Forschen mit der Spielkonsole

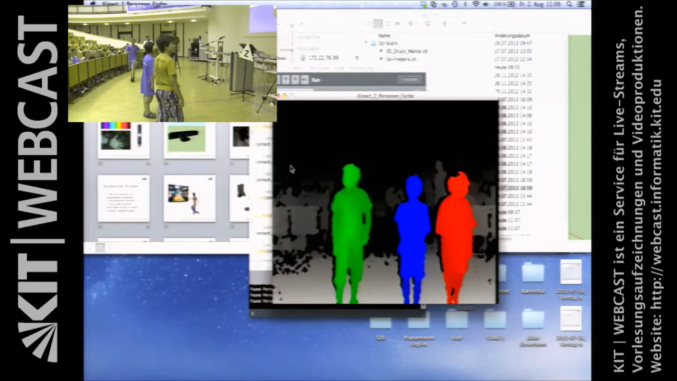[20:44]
3, 4, 5, ihr seht, das sind alles unterschiedliche Farben. Noch jemand, bitte, wir können doch von da kommen. Ja, vielleicht hier. Ja, das sind immer noch unterschiedliche Farben, bitte einfach nur weiter.
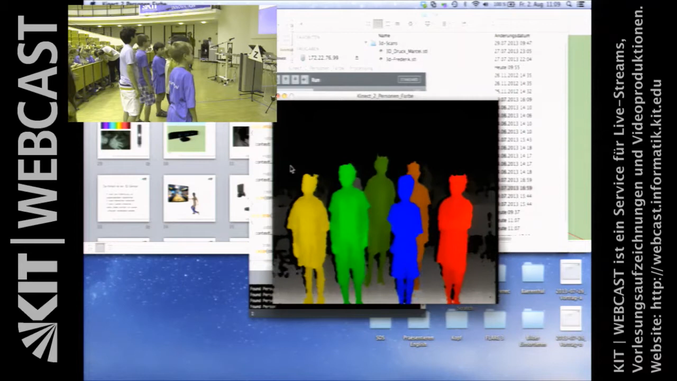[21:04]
Noch mehr? Wer möchte noch dazu? Bitte auch gleich daneben.
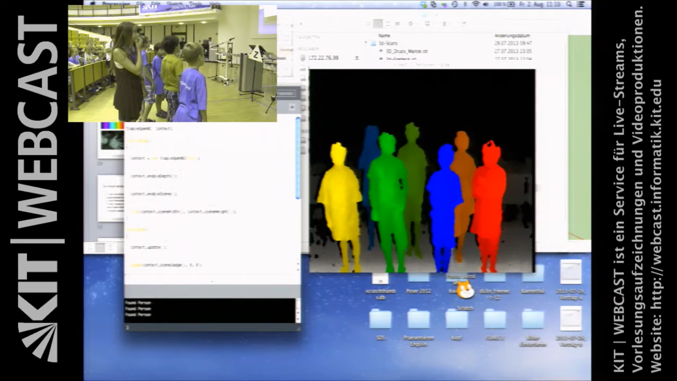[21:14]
Also wir wissen nicht genau, wann das aufhört. Irgendwann erkennt er die unterschiedlichen Personen nicht mehr, aber es funktioniert schon ganz zuverlässig, dass ihr einfach als Menschen hier erkannt werdet.
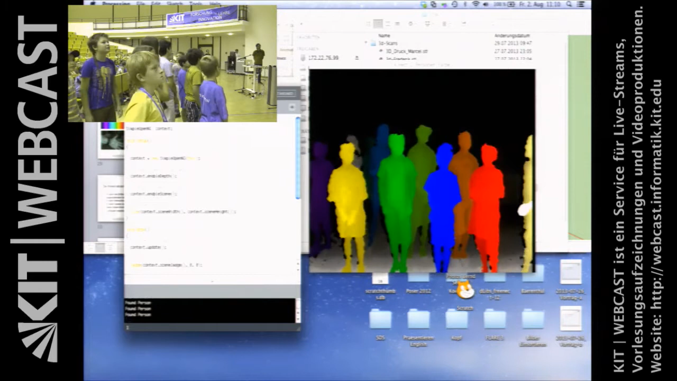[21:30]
Jetzt, glaube ich, wird er ein bisschen durcheinander, weil dann eben zwei rote Menschen plötzlich auftauchen. Ja? Okay, vielen Dank.
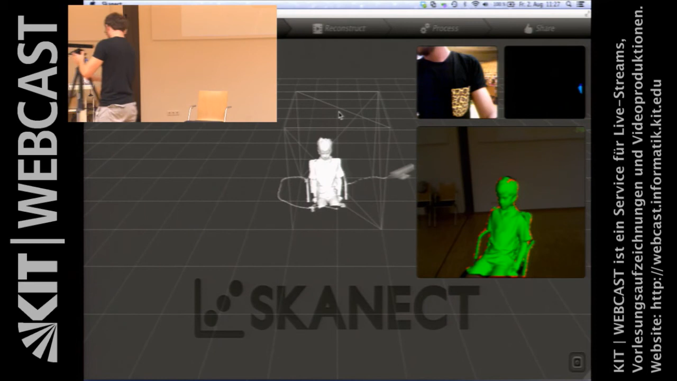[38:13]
Da ist der Frederik. Wenn wir den ein bisschen drehen, könnt ihr sehen, dass das dreidimensional ist. Also wir könnten jetzt auch, wenn wir mehr Zeit hätten, natürlich auch hintenrum das Ganze erschließen.
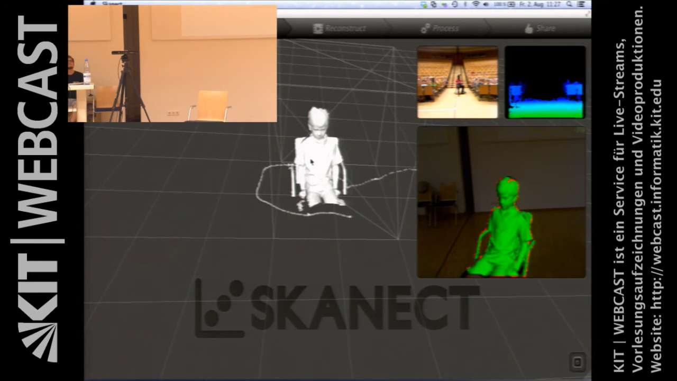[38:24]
Und mit diesen Dingen kann man dann, und das haben wir eben
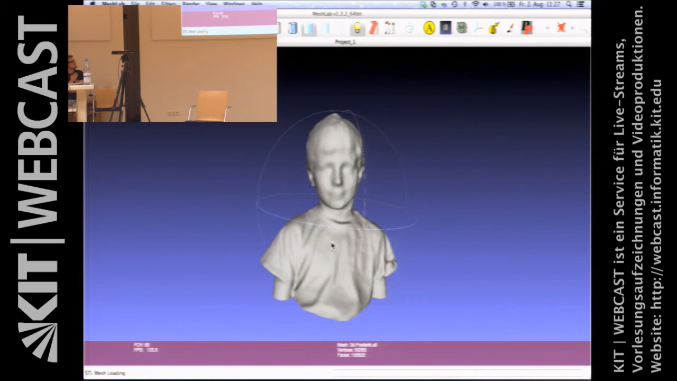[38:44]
hier nochmal der Frederik, wir haben den nachbearbeitet, kann man ihn dreidimensional